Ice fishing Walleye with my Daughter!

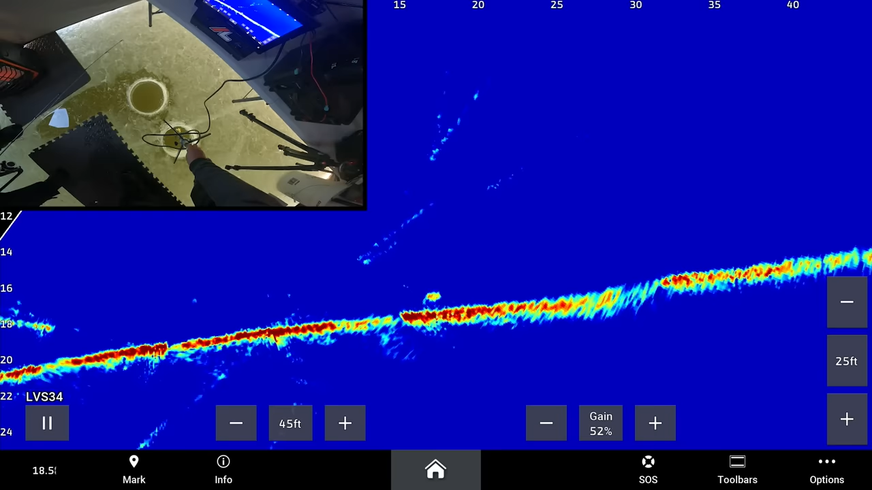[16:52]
It's 20 feet away from me right now. This way, but it's coming in still. It's a little bit sliding kind of this way. Hopefully it sees your spoon. Oh yeah, here it comes.
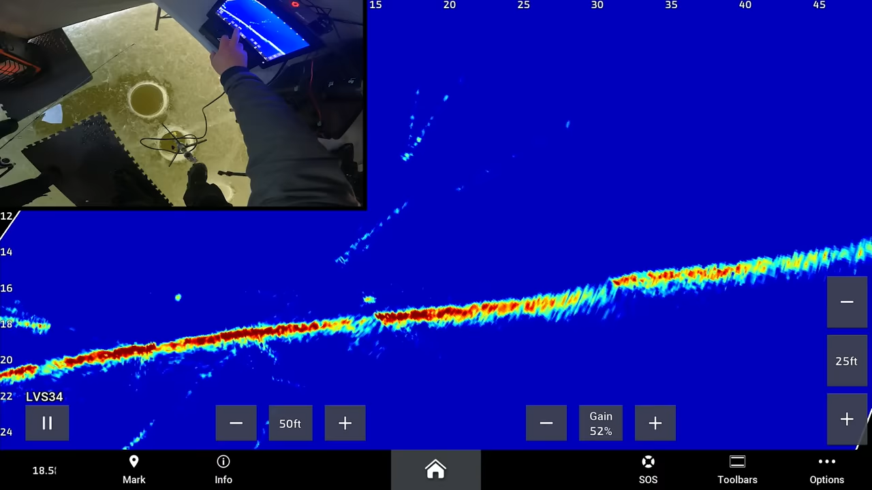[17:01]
Come on, get here.
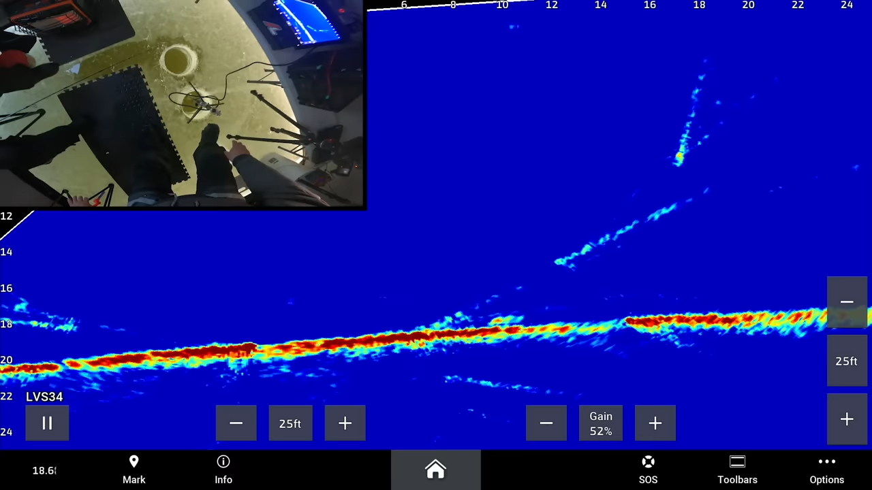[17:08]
It's coming. Yeah, bang it right to the bottom. Just drop it all the way down. Open your bail, drop it to the bottom. Yeah, and now just bang it down there. Bang it, yeah. Okay, now start to lift. Lift slow, lift. Yeah, keep jiggling as you're lifting. Jiggle as you lift, jiggle, lift. Keep going, yeah, keep going. Missed. Oh, come on. It might come back. Get it higher.
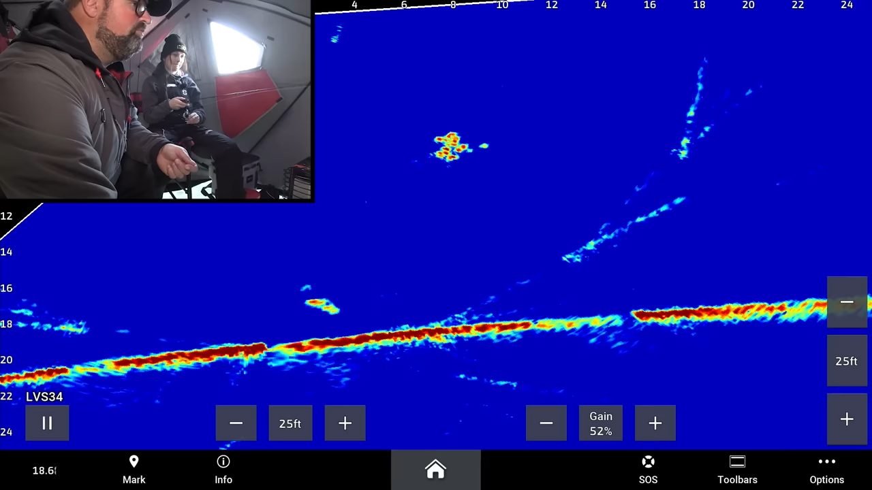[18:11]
Okay, lift it, get his attention again. Lift it and jiggle it. Jiggle it, yeah. Okay, keep going. Jiggle as you lift. Up. Jiggle. Up. Jiggle. Up. Jiggle. Up. Jiggle. Keep going. Keep going up. Up. Slow. Okay, drop it. Open your bail and just drop it right down. I hit him. Did you hit him? Yeah. You feel it? Yeah. Okay. He might come back. He's going to come back. He's still into it. Just keep banging the bottom. He's still into it. It's definitely... Is that a bigger marker?
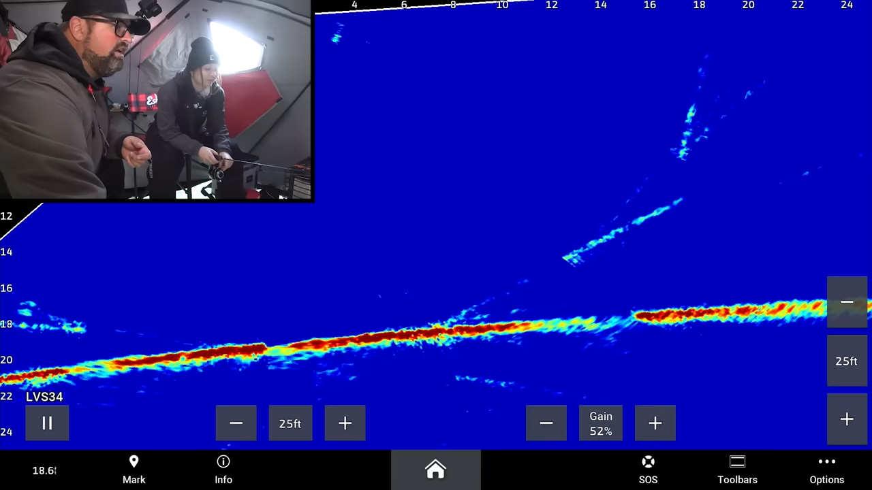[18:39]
It was nicer. It wasn't huge. So it's like when you're on the bottom, you basically go to like where you can like feel, like, so now you feel nothing, and there all of a sudden you feel the spoon. So you just go like this, just lightly, so you can feel it, don't feel it, feel it, don't feel it, don't feel it, back and forth like that. And if you go like this and it's a little bit of weight, then you bam them. Okay. And then when you're coming up to them, you go like this, keep it up, and then jiggle it as you're coming up, as you're lifting, jiggle it.
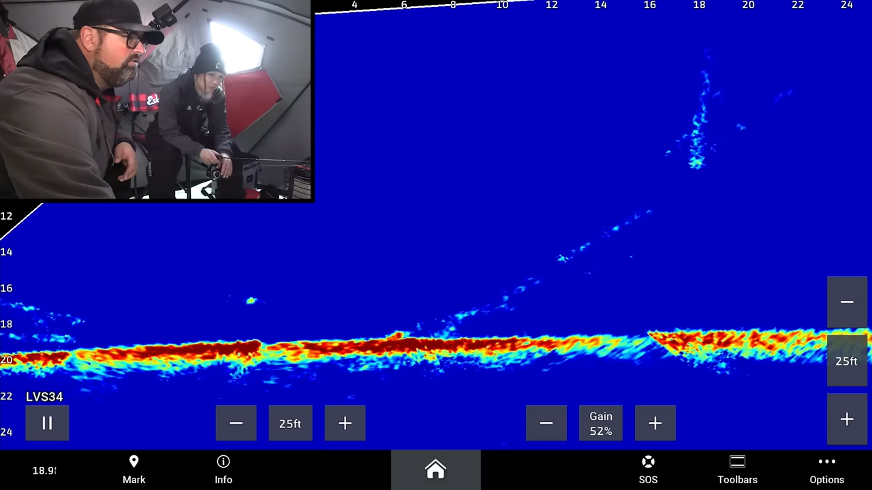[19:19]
Just like I saw another one there. Another one coming. Yep. Bounce it to the bottom. Take it to the bottom. Open the bail and drop it down. Okay, tighten. Jiggle. Start to lift. Lift. Keep lifting.
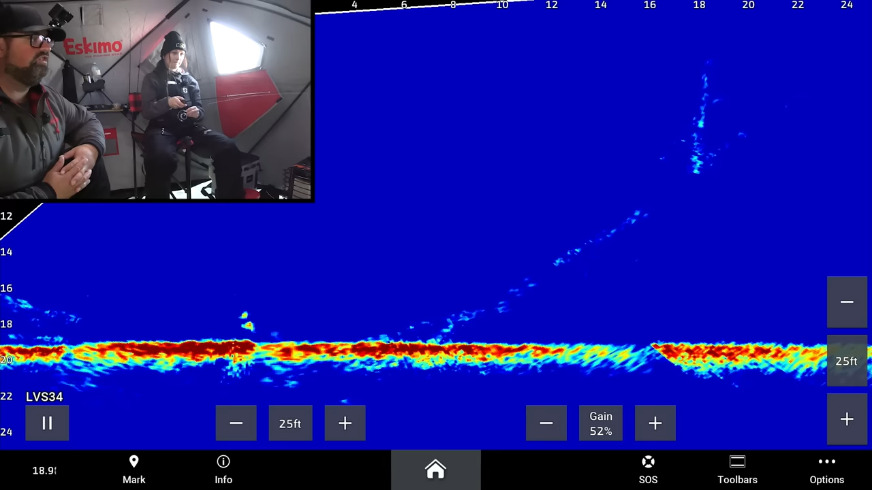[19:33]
Lift and jiggle. Keep going. Yep. Lift and jiggle. There. He didn't bam him really good, but that's okay. Oh, yeah. I saw him. Yeah.
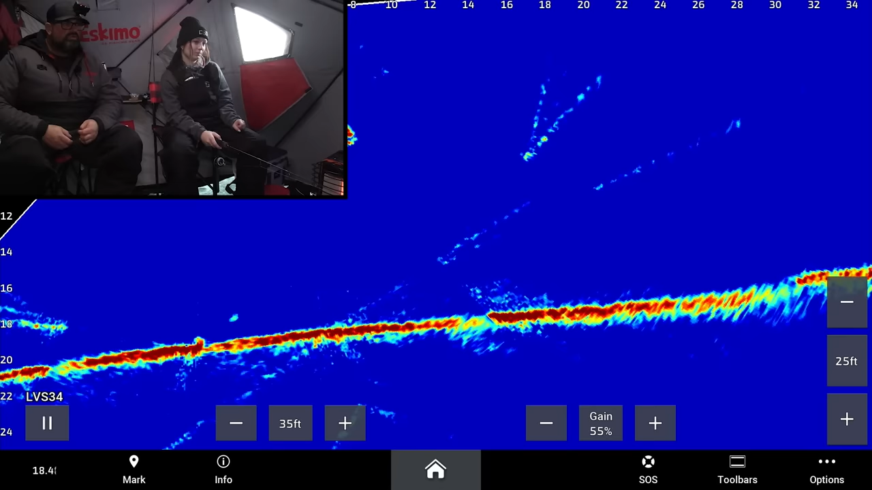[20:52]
They're pretty small, those ones, I think. Oh, bam.
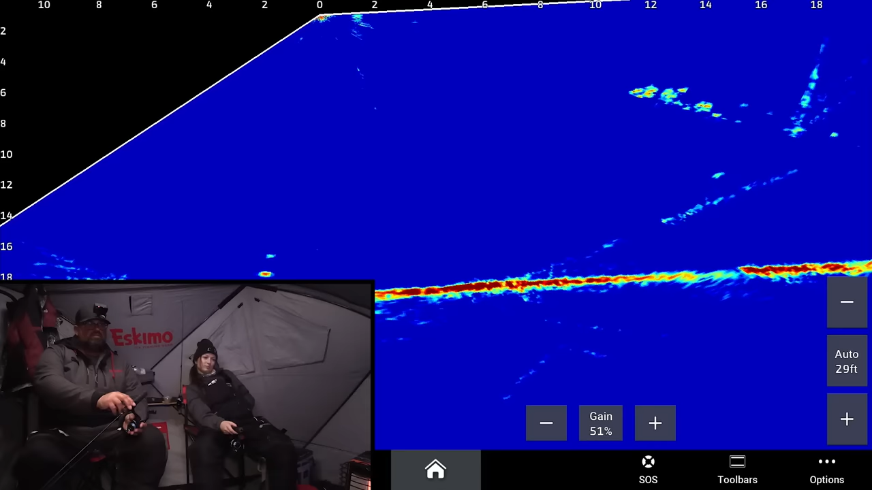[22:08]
Oh, up high. Go up high. Go up high. Yeah, right there. Ah, could be a big walleye too this time of night.
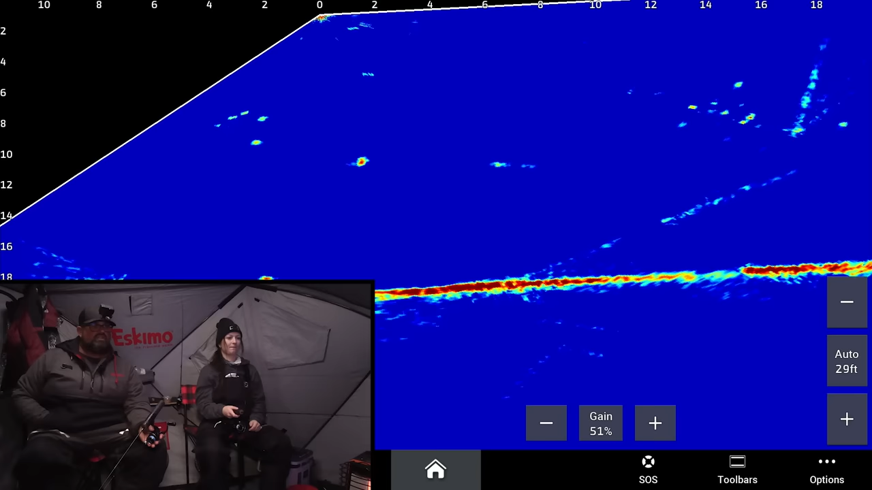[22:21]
Lots of faith that being a walleye this time of night. Could be either. Could be a tank walleye. There we go. There we go. You dear God, you got it.
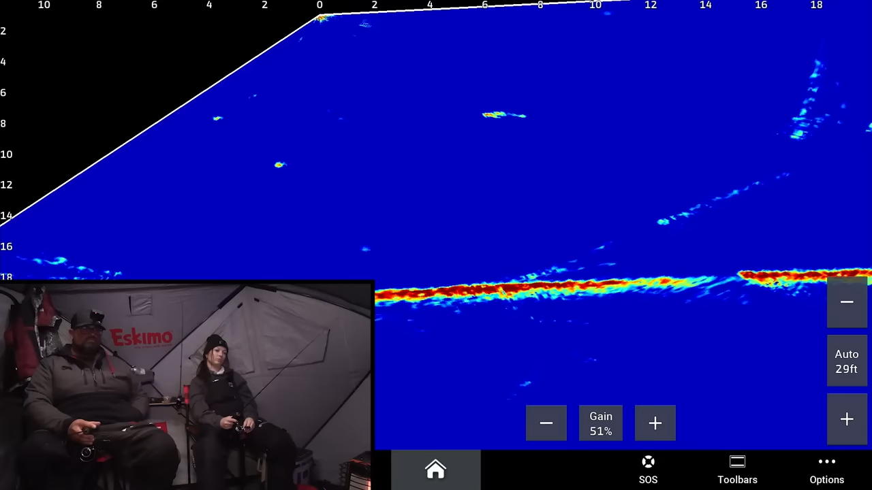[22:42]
Reel up. Yeah, keep going, keep going, keep going. Stop there, jiggle, jiggle, jiggle. Oh, it's coming.